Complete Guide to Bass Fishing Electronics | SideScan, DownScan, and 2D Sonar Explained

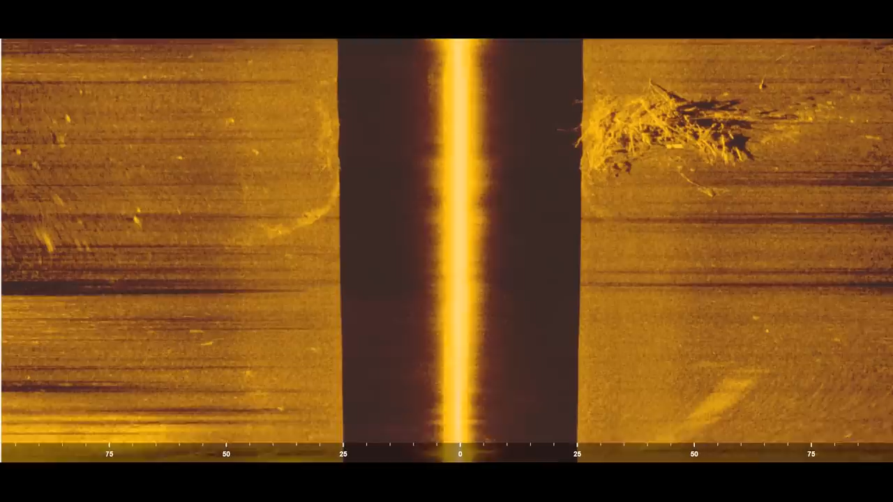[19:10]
Okay, there's one more thing I've got to show you on side scan and down scan before we go. It would be a crime not to show you what brush piles look like on your sonar. And so right here is an image of a big brush pile on the side scan of my Hummingbird.
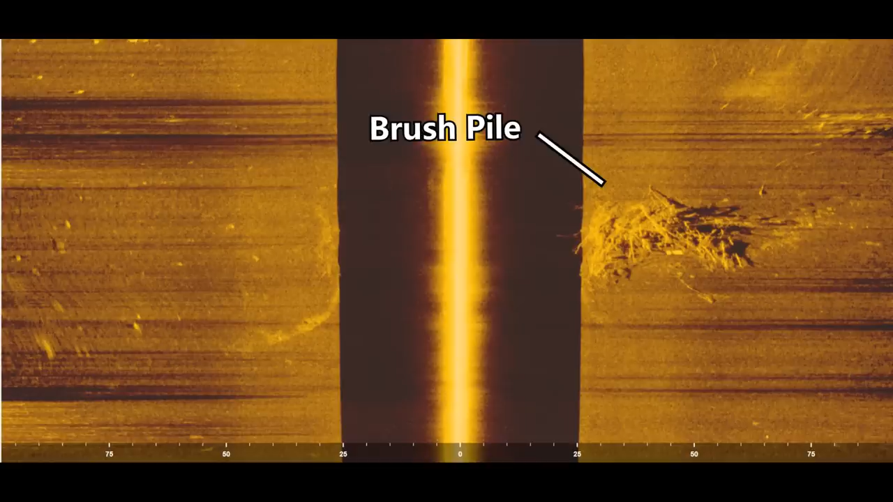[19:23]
And you can see that there's just a bunch of nice limbs and branches down there that create this brush pile. And then on the down scan, you can actually see the tree really clearly and it's sitting down there in about 25 feet of water. And then if you look at this brush pile and look at the black space above the brush pile, you can see there's no little dots or clouds of bait in that black area.
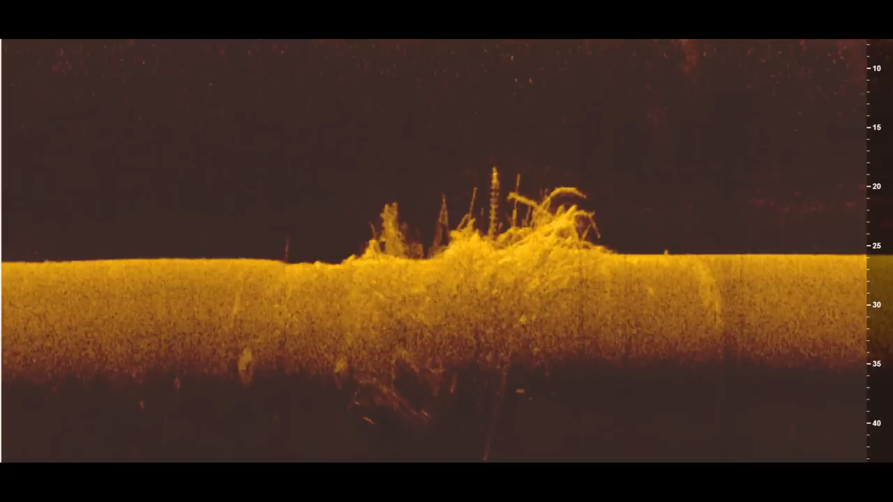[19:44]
There's literally nothing there. And that normally means there's no fish in this brush pile.
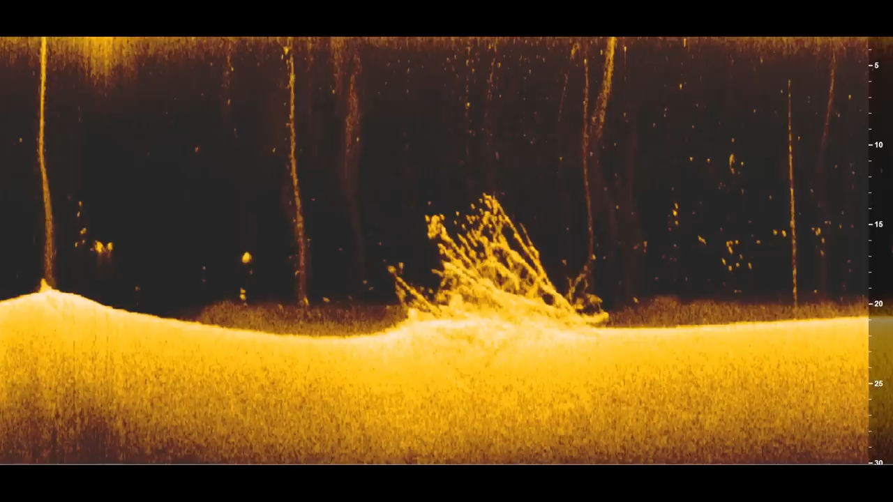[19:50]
And here's an image from a brush pile where I actually caught a bunch of fish this summer. And if you look at this one, you can see that there's tons of little dots in and around that brush pile. And those are actually bass. And I sat and caught maybe 30 or 40 fish off this one brush pile this summer. So this is how you figure out if there's fish in the brush pile.
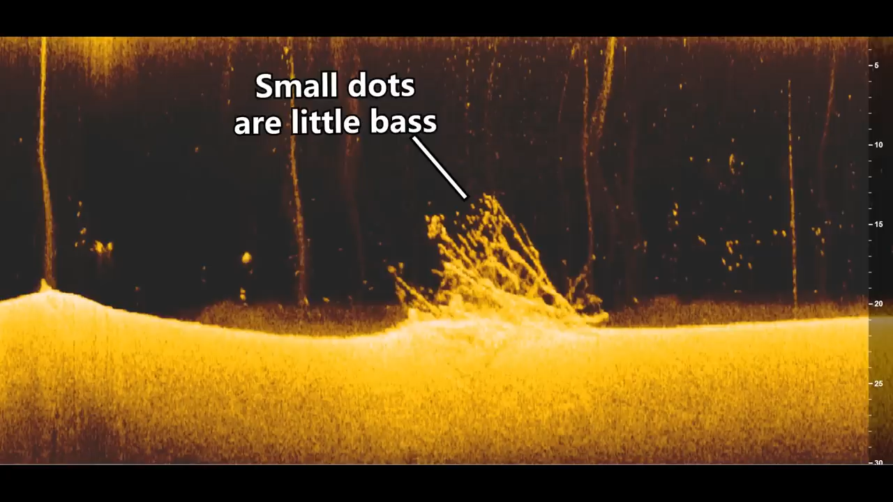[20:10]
And normally I'll just graph over brush with my down scan and look for fish before I fish them. And that just makes you a lot more efficient in the summertime and in the winter when you're fishing offshore brush.